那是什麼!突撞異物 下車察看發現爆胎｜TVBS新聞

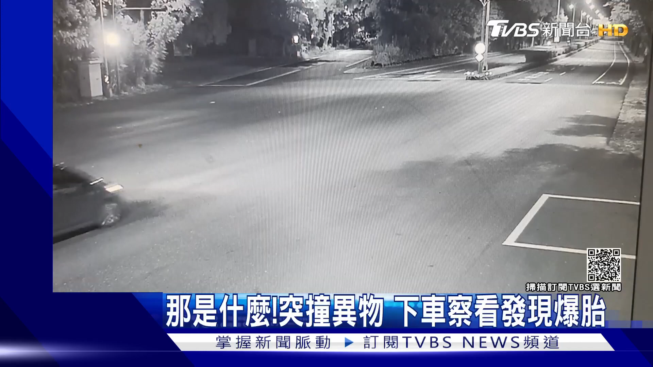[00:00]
销售机折过，不过似乎好像有什么异状，下辆车开过去也跟着闪双黄灯靠边停，驾驶赶紧下车，一边看着马路一边急着打电话求助，因为他的车没办法行驶。